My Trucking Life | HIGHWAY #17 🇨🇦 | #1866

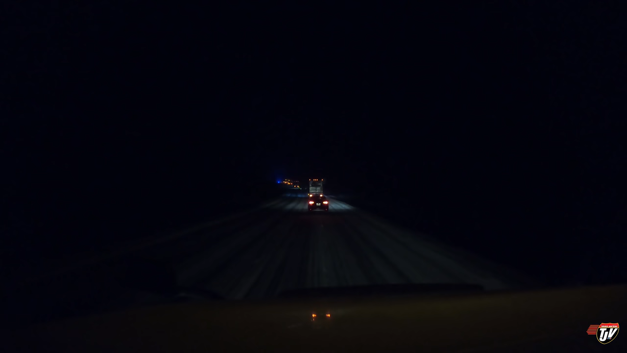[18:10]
We got stuck behind a convoy, stuck behind a snowplow. Lovely. The snow actually stopped for a few hours. I thought that it had passed by, but as we're going south down, what is this, the 400? No, down the 69. Highway 69. As we're going south towards Toronto, we are experiencing more snow. I hope it doesn't get worse the further down we go. Hopefully we're just going through a little blip right now.
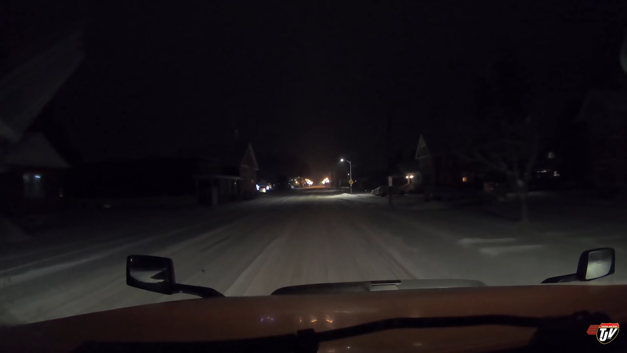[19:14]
We're in southern Ontario. Let's just call it southern Ontario on the North Shore. I don't know. I've never actually been through this town before. I have no idea what town this is. We didn't have to go through Toronto. Karen found me a route that allowed me to avoid Toronto. So thank God. Now look at this.
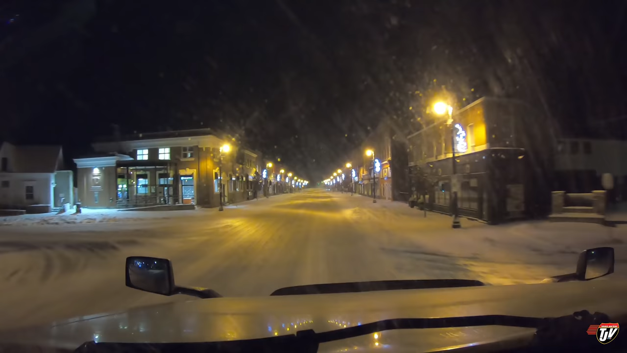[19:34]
We got to go through small town Ontario. Look at this. Just wash that window off for you a bit there. I would love to live in a little town like this. This is actually a pretty big town to me. This is like a little, this is a city already. Come on. You know, I shouldn't say I'd love to live in a little town like this. I love where I live, but if I had to live in here somewhere, I'd pick a small town like this.
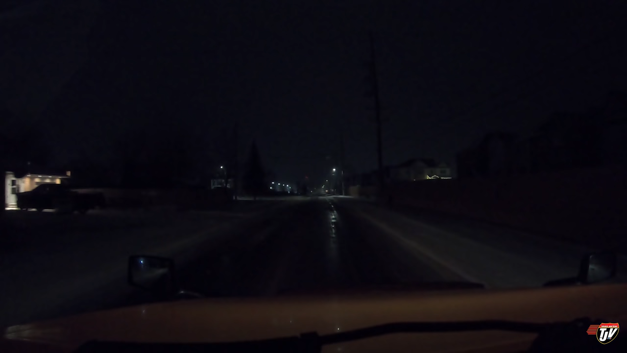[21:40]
Come on, technically it's like after midnight, so technically it's not parking overnight, it's parking in the morning, right? Well, here we go. Oh, looks like there's room here. Your destination is on the right.